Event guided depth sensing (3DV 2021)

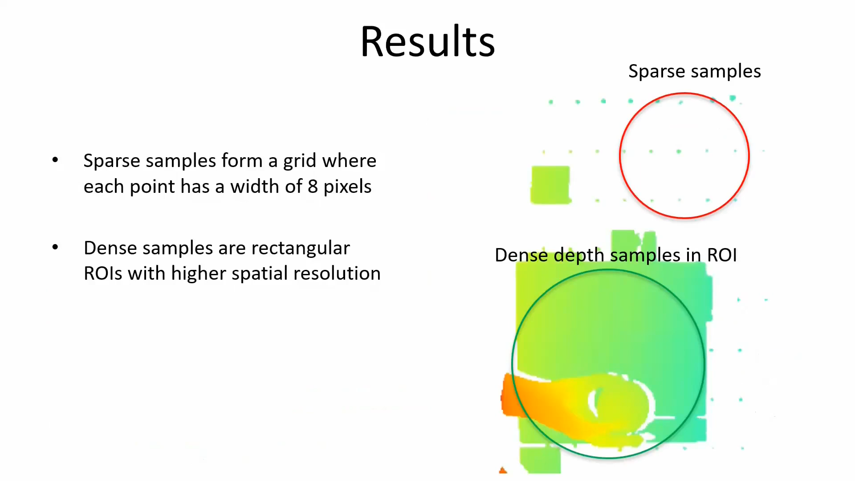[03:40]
Our approach again results in sparse samples in the static areas and dense samples in the dynamic areas of the scene.
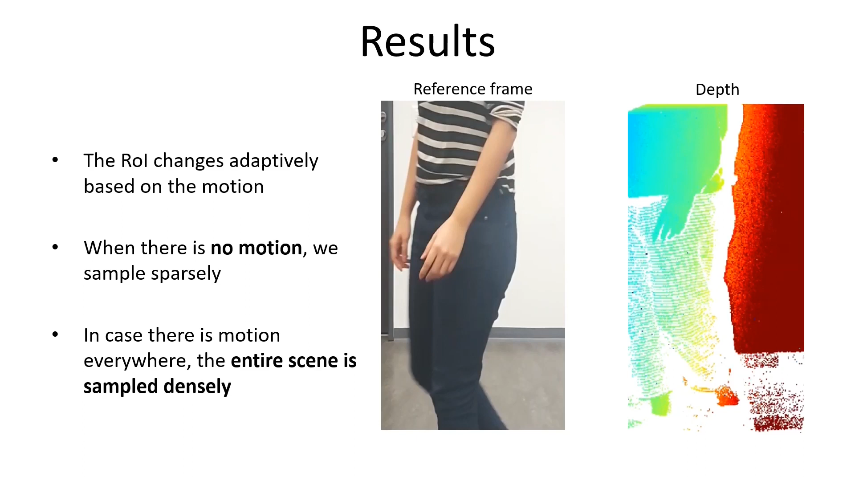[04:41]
as can be seen here, where the human motion generates activity in the entire image plane, this results in dense sampling of the entire sensor plane. Lastly, we ask the question, can we recover the dense depth from sparse event guided samples? To answer this question, we train a network to predict dense depth from sparse depth samples and events.